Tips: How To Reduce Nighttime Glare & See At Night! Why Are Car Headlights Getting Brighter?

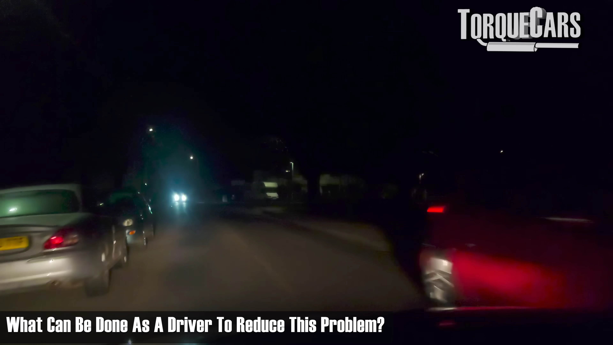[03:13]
What can we do as a driver to reduce this problem of being blinded at night? The first thing is a very simple technique.
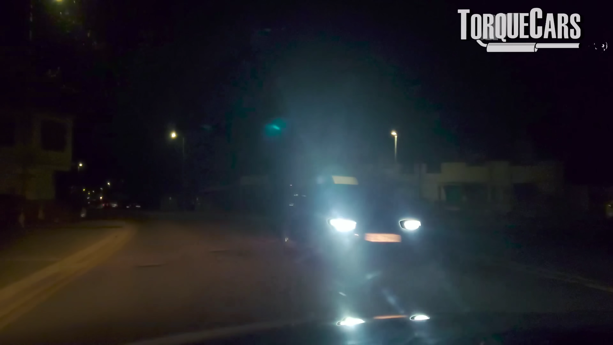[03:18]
Don't stare at the lights. When we first learn to drive, you tend to be attracted to the intense light that's coming towards you.